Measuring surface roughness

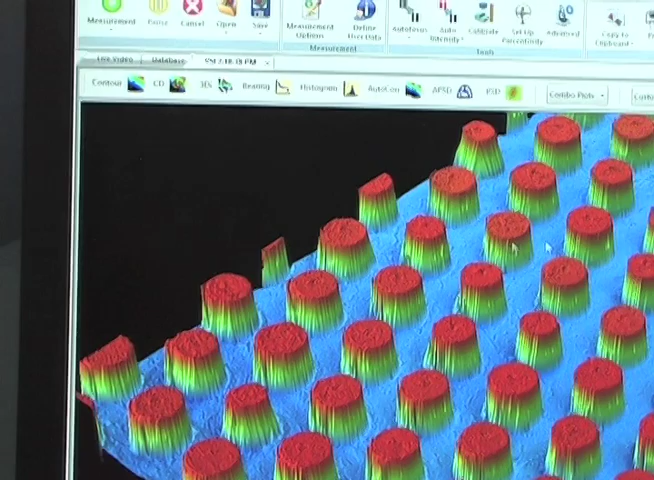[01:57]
we have the roughness both on top of the on top of our bumps between the bumps and then the total surface surface roughness as well.